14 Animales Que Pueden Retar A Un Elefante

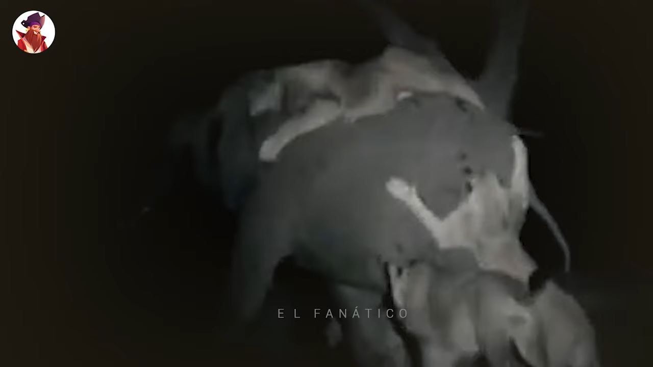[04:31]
Durante una increíble cacería nocturna, una gran manada de leones ataca a un enorme elefante y el elefante lucha por mantenerse en pie.
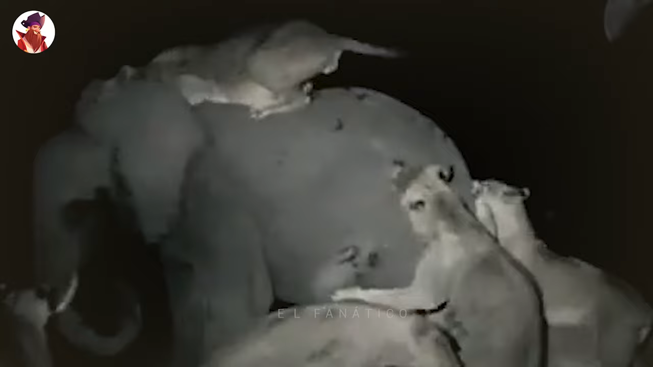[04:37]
Pero a medida que los leones siguen hundiendo sus poderosos dientes en el elefante, se debilita y eventualmente se derrumba en el suelo.
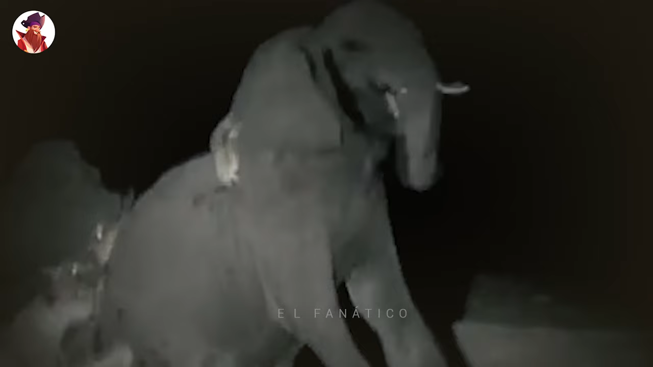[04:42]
Los leones no suelen cazar elefantes, pero los tiempos desesperados exigen medidas desesperadas.
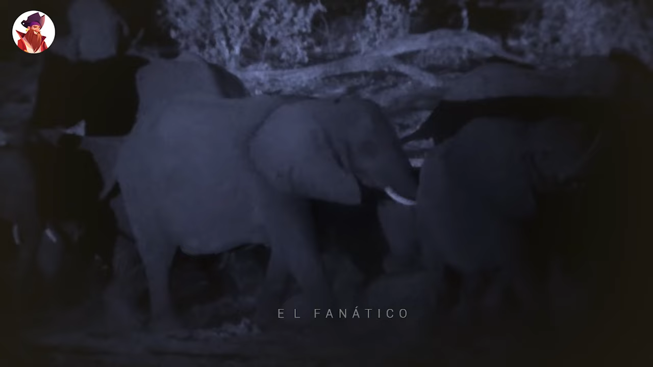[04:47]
Llegamos a ver imágenes increíbles de una manada de 30
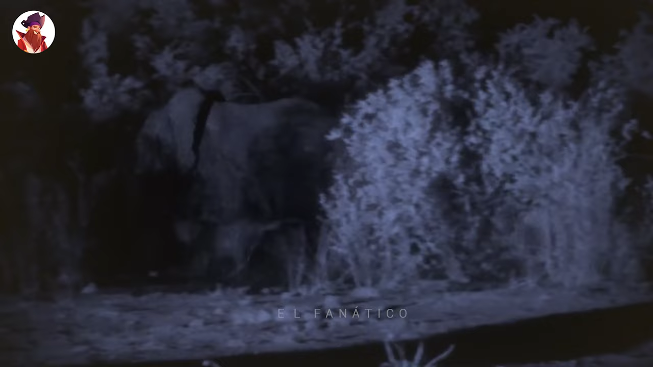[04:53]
leones cazando a un elefante joven en la oscuridad de la noche.
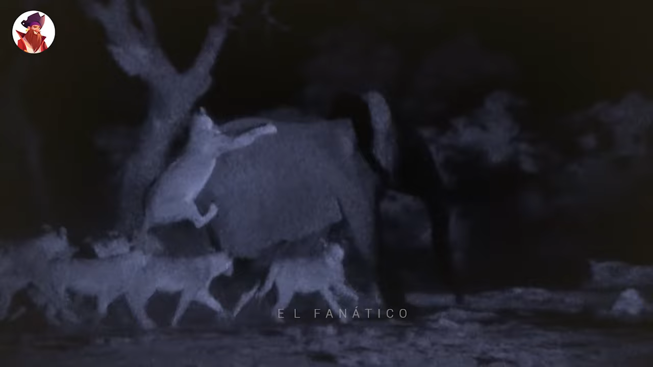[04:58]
Sin otros elefantes presentes para ayudar, el elefante es perseguido por toda la manada. Los felinos finalmente matará al elefante y se alimentará.
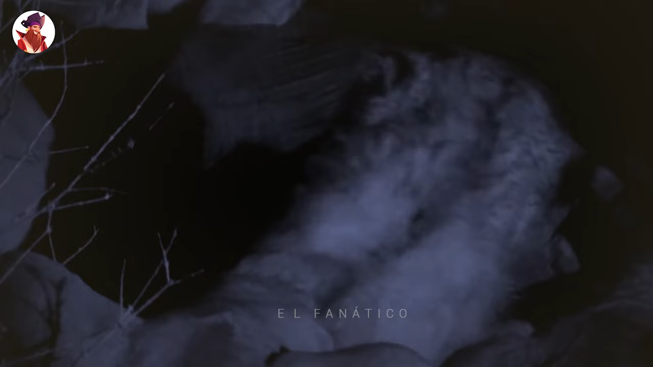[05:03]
Al borde de la inanición, estas leonas tiran al suelo a este elefante de dos toneladas y lo sujetan abajo. El elefante grita de dolor.
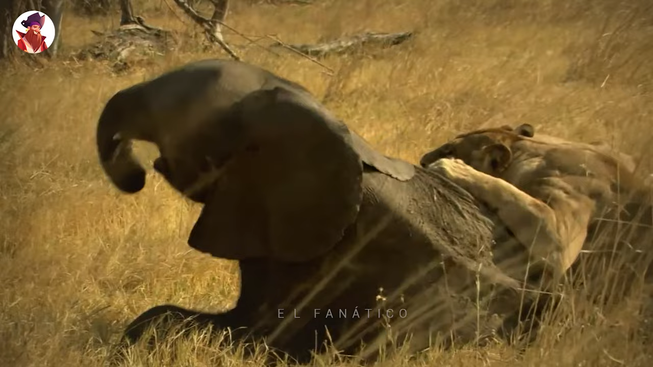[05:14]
Y estas leonas nunca han intentado matar a un elefante antes, a pesar de ser hábiles asesinos de búfalos. Sus intentos son torpes e ineficientes. Y sus los dientes no pueden perforar la gruesa piel de una pulgada y media del elefante, porque su cuello es demasiado ancho para atragantarse. Atacan las zonas blandas y vulnerables, porque son incapaces de matar al elefante.
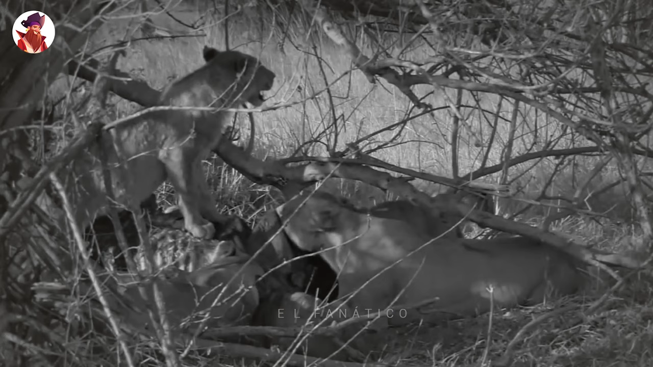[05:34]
Empiezan a devorarlo vivo. Su resistencia es resucitada por su primer sabor a carne en casi un mes. Y luchan con uñas y dientes por cada bocado.